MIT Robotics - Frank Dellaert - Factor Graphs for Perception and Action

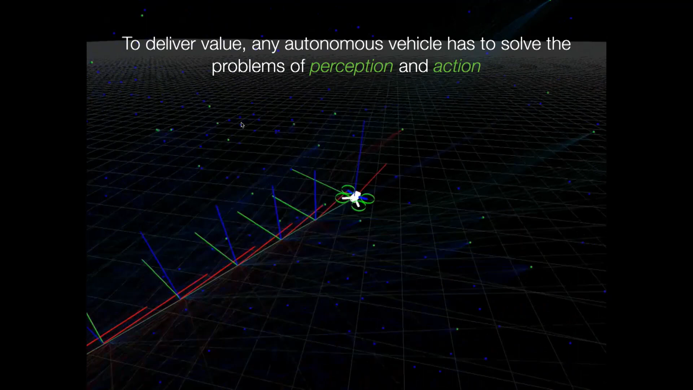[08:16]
Okay? There is a lot of ambiguities. You can't disambiguate translation from rotation easily. But with 360 field of view, it becomes much, much more well-defined. And then you can build a sparse SLAM solution. And this is what I helped them build. We went from single camera to multi-camera. A sparse real-time SLAM solution that provides this ironclad geometry,